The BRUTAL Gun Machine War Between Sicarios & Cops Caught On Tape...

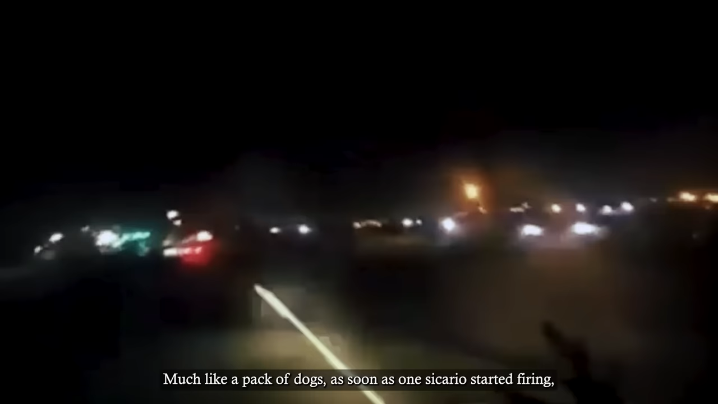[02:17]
Much like a pack of dogs, as soon as one sicario started firing, several more turned up to make sure the army troops were destroyed, but they were wrong in doing that.